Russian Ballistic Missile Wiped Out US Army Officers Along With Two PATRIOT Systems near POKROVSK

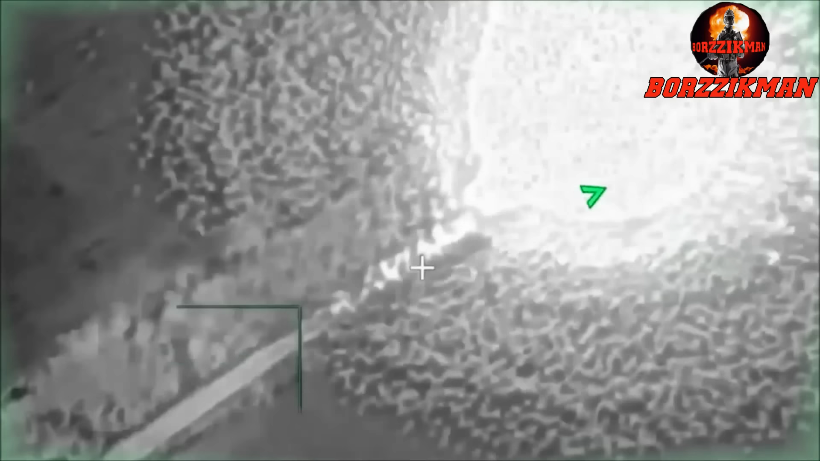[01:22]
Back then, many Russian sources stated that the footage allegedly showed the moment of destruction of the S-300 air defense systems of the Ukrainian army.